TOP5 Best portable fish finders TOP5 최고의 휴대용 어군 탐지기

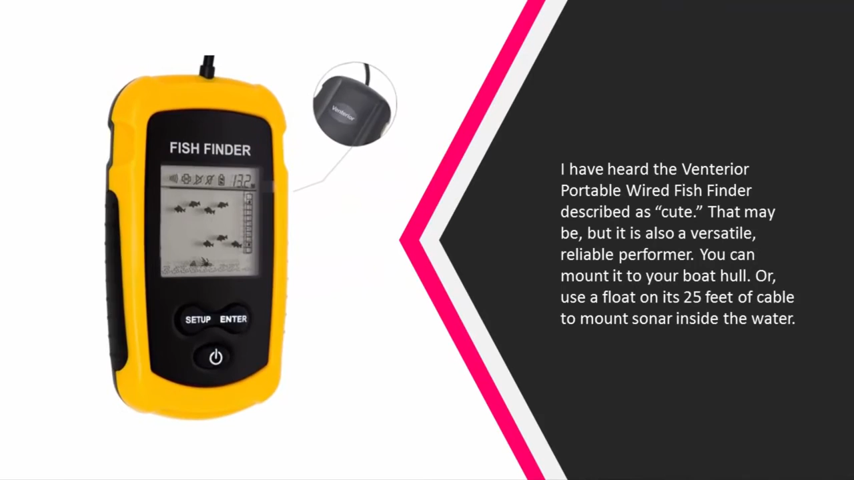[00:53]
reliable performer you can mount it to your boat hull or use a float on its 25 feet of cable to mount sonar inside the water you
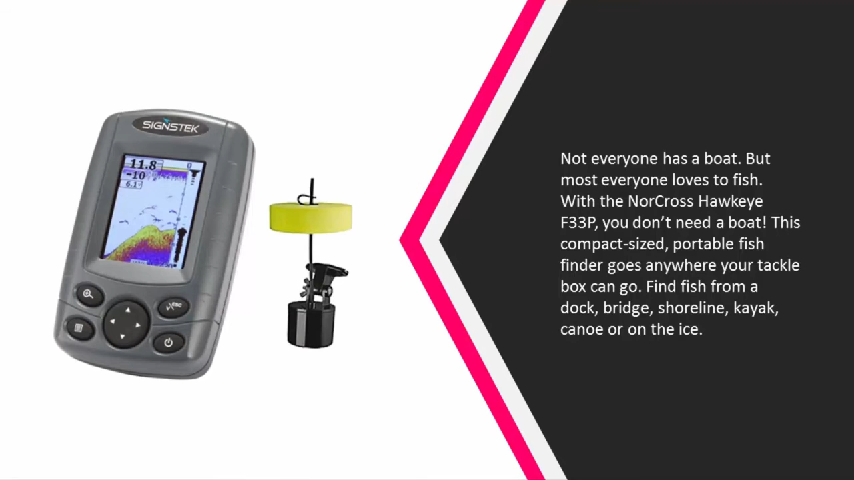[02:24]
fish finder goes anywhere your tackle box can go find fish from a dock bridge shoreline kayak canoe or on the ice the f33p fits in the palm of your hand
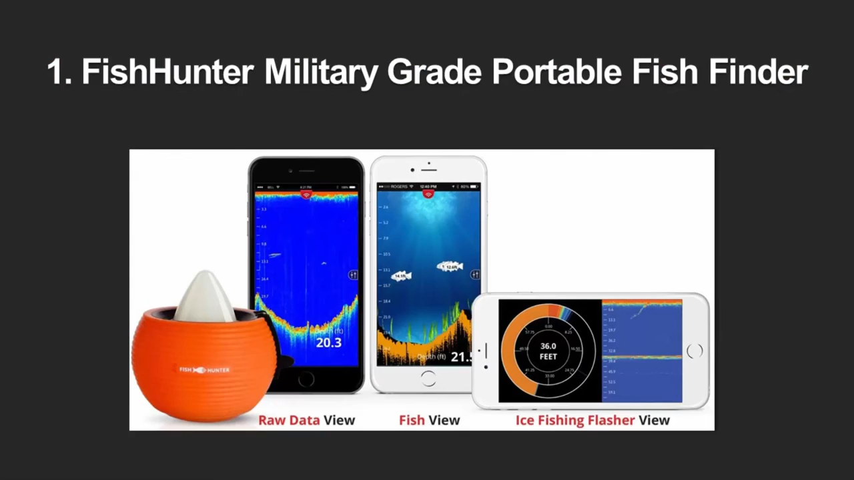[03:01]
than a quarter pounder the deeper wireless works in conjunction with over 7000 kinds of smartphones and tablets both ios and android it